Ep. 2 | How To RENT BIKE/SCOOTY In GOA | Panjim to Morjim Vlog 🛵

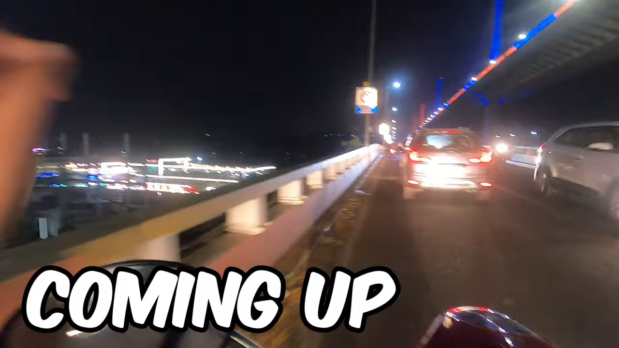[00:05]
ये देखो नीचे क्रूज है भाई, मेरे को आज तक समझ में नहीं आया कि लड़कियां ऐसे पांव नीचे लटकाए कैसे बैठ सकती है।
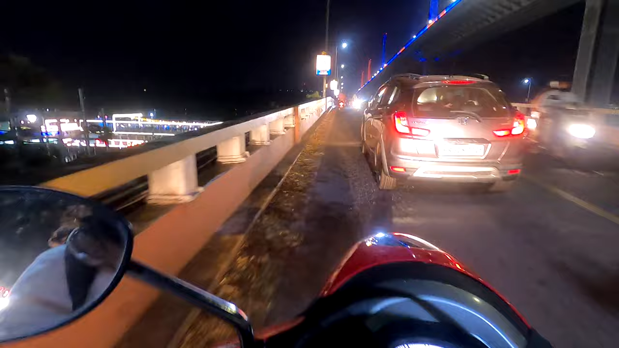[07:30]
ये देखो नीचे क्रूज है, मैं ट्राई करूंगी कि मैं एक क्रूज के ऊपर भी जाके आऊँ, बिकॉज मैं गोवा पहले भी 2 मरतबा आ चुकी हूँ बट मैं कभी क्रूज के ऊपर गई नहीं हूँ।
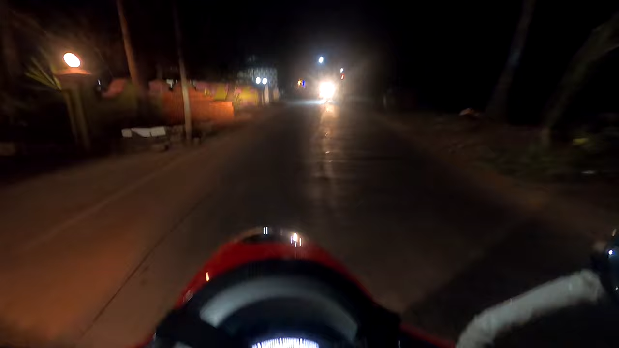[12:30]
हाँ 8 में 10 का मैं बस अभी तो ठीक है। एंड मतलब इतनी ज़्यादा लाइट नहीं है रास्ते के ऊपर कि मुझे एकदम ठीक से इनका स्पीड ब्रेकर वगैरह सब कुछ दिखाई दे,
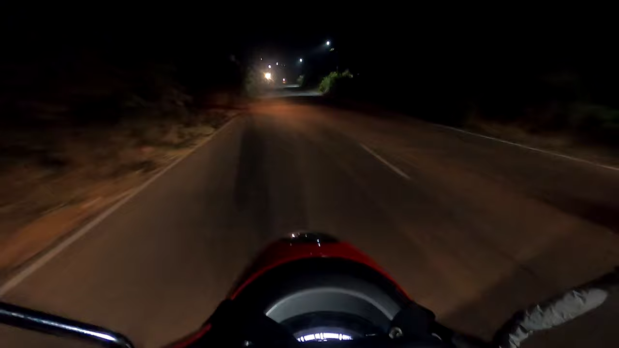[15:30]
क्या बात क्या बात, हाय हाय हाय हाय, ठंडी ठंडी हवा लगी, ठंडी ठंडी हवा। वैसे मैं जानबूझ के पीछे गाड़ी को आगे जाने नहीं दे रही क्योंकि उसकी लाइट ज्यादा बेटर है। वो आगे चला गया तो मुझे कैसे कुछ भी दिखाई देगा।